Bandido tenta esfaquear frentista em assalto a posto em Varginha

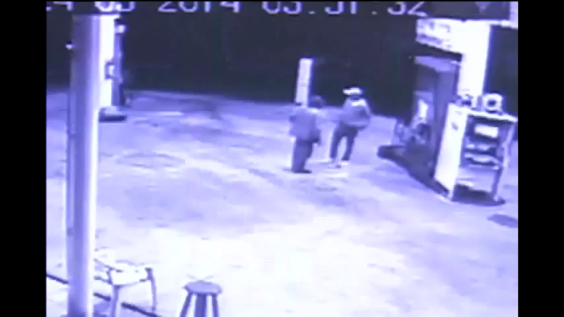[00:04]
Ele parece conversar com o frentista e depois de alguns segundos puxa uma faca da cintura e vai para cima do funcionário que com medo recua. Repare que neste momento o criminoso dá uma facada no braço da vítima que joga no chão o dinheiro.
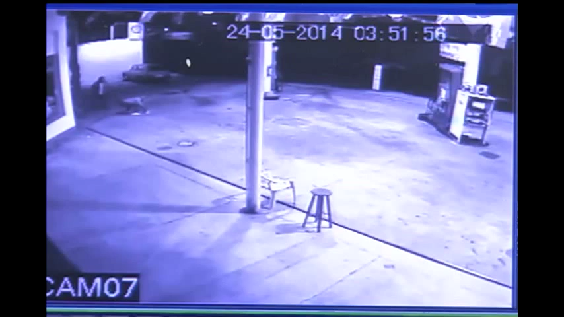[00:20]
O bandido pega a quantia de cerca de 50 reais e foge. O outro frentista ainda tenta correr atrás do autor, mas ele consegue fugir.